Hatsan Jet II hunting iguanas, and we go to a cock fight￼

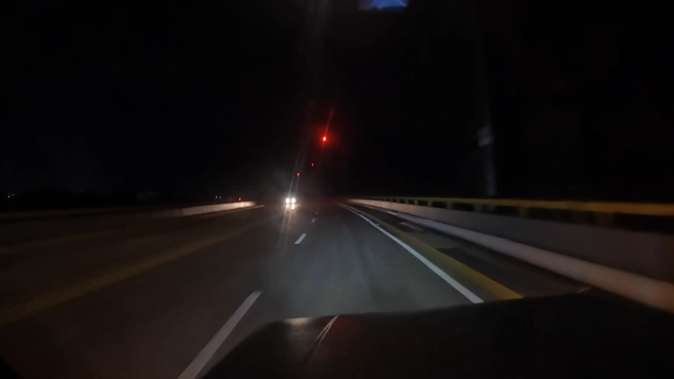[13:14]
here's the red lights over the bridge the beach is to our right and those are red lights so the sea turtles don't get confused that was it y'all we sighted in a bunch of guns did a little